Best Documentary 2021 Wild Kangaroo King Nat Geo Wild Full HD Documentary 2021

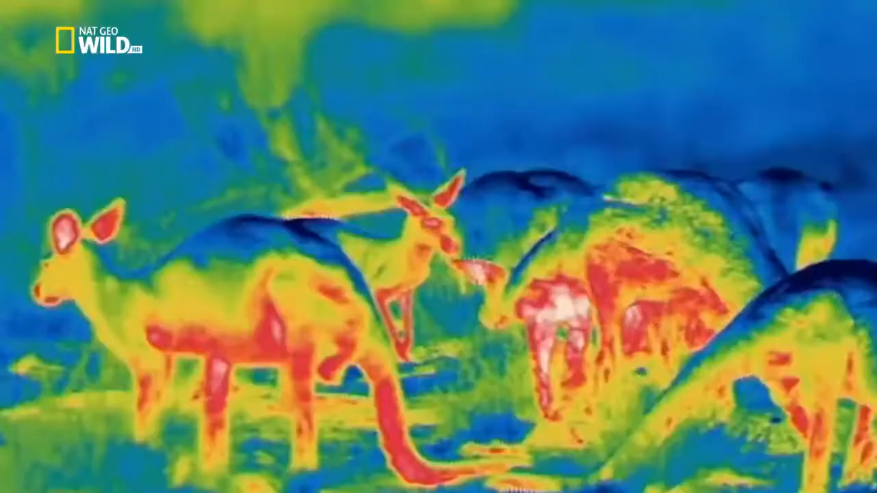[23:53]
The fur on their backs reflects about 30% of incoming heat. And keeps their skin cool.
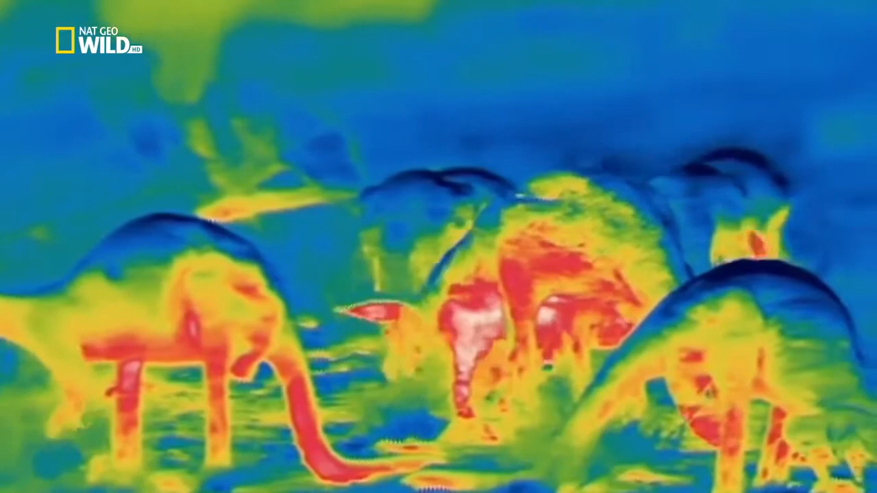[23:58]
The blue parts of this thermal footage.
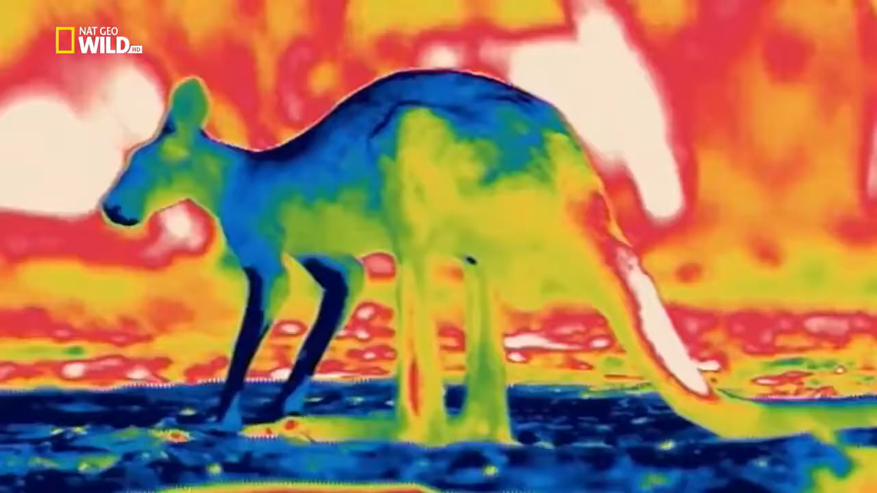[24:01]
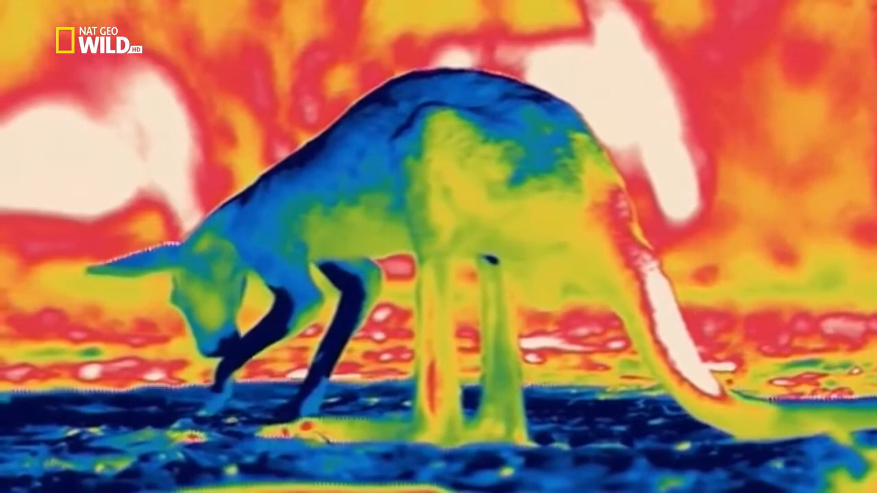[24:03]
Spreading saliva over their forearms cools the blood. Which has been brought close to the skin surface. Via a dense cobweb of capillaries.
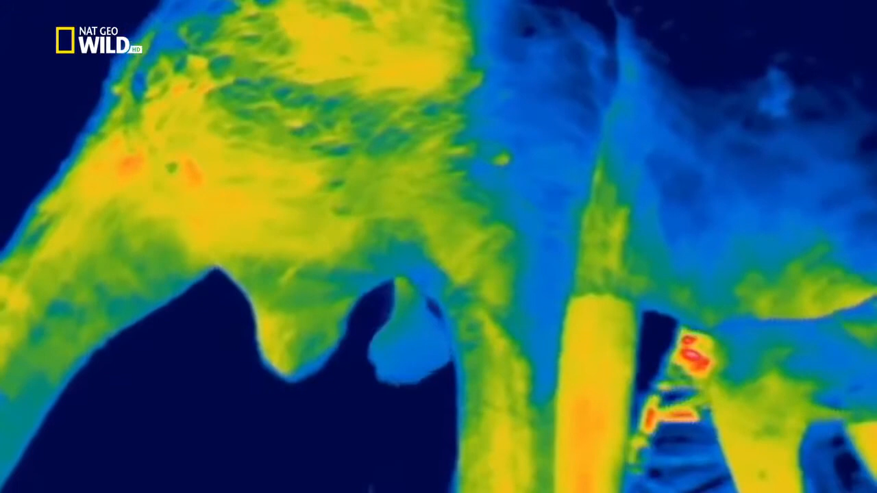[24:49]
Keeping them about seven degrees cooler than at their cores.
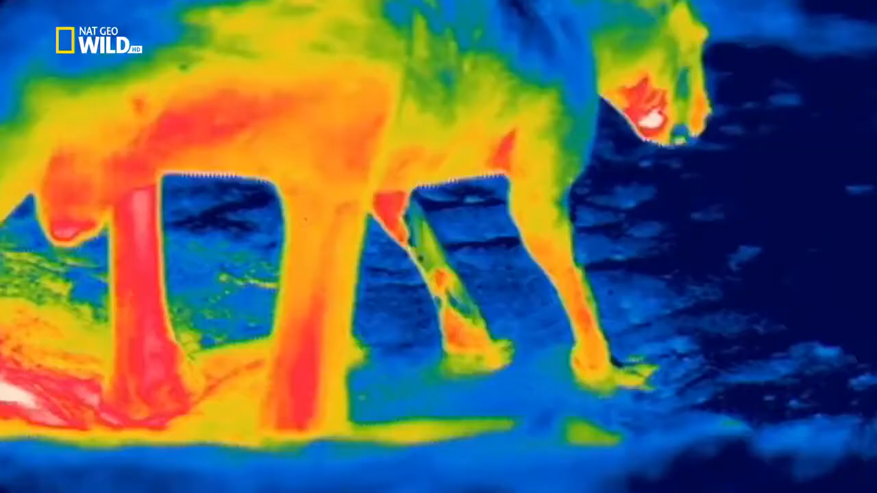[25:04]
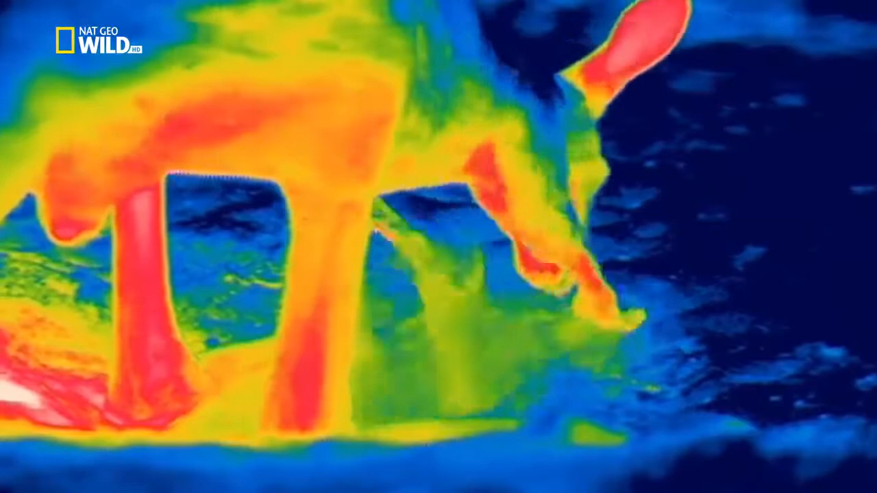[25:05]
Red kangaroos dig until they reach cooler soil. And then...